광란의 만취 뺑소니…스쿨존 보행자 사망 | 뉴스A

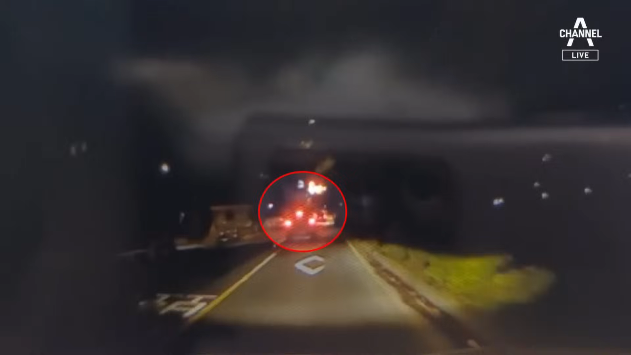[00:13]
검은색 SUV 차량이 중앙선을 넘나들며 아슬아슬하게 달립니다. 깜깜한 밤인데도 주행등은 모두 꺼져 있습니다.
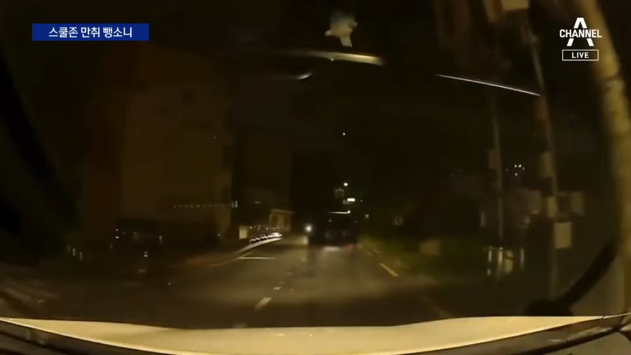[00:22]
과속 방지턱을 넘는 차량.
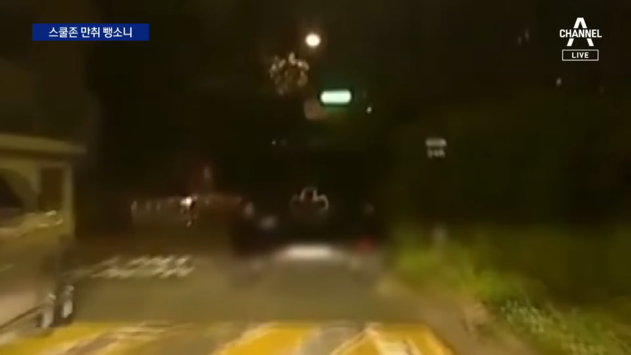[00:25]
그만 옆에서 걷던 남성을 들이받습니다. 사고 충격에 남성이 넘어져 바퀴에 깔렸는데도 차량은 멈추지 않고 그대로 달립니다.
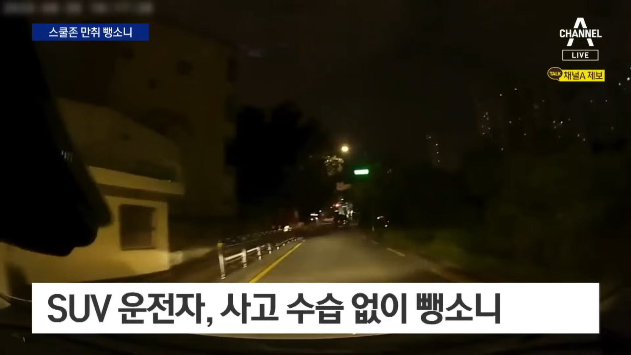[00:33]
사고를 본 뒷차 운전자가 상향등을 켠 채 추적에 나서지만 아랑곳하지 않습니다.
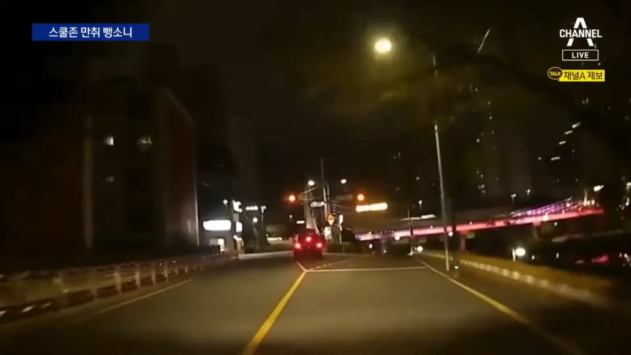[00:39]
그냥 이렇게 가더라고요. 뒤를 쫓아가면 클락션도 몇 번 울리면서 갔는데 2차 사고가 날 것 같아서 119을 뒤지기까지 일단 피해자한테 먼저 갔죠.